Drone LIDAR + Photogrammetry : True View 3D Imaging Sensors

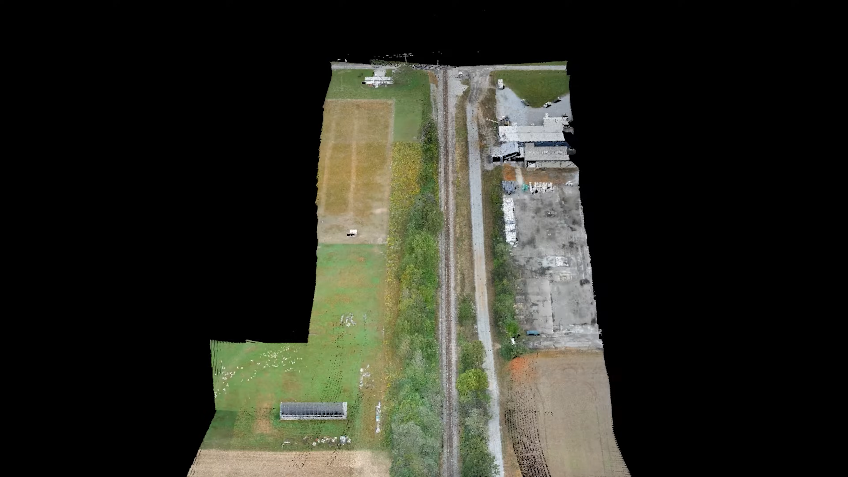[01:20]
Unlike other manufacturers, our hardware is partnered with post-processing software TrueView Evo.
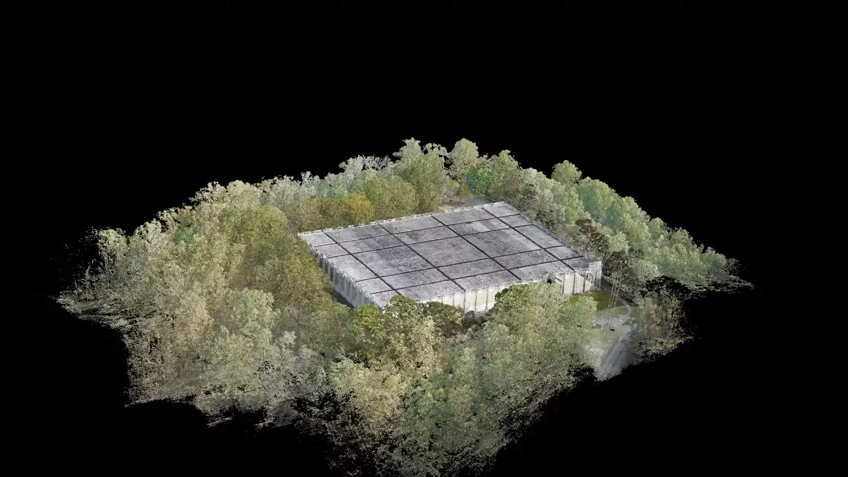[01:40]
taking you from raw LiDAR data all the way to actionable aerial intelligence.
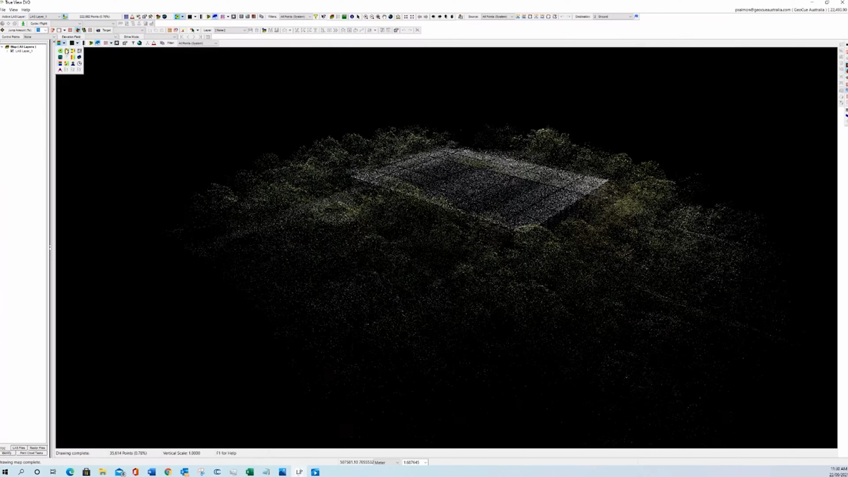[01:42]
Quickly export deliverables such as digital elevation models,
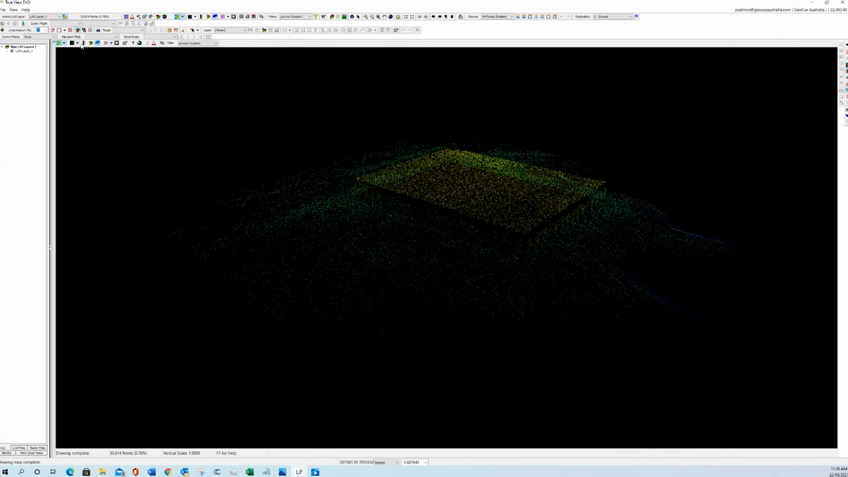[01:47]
topographic contours, volumes, classified ground models and more.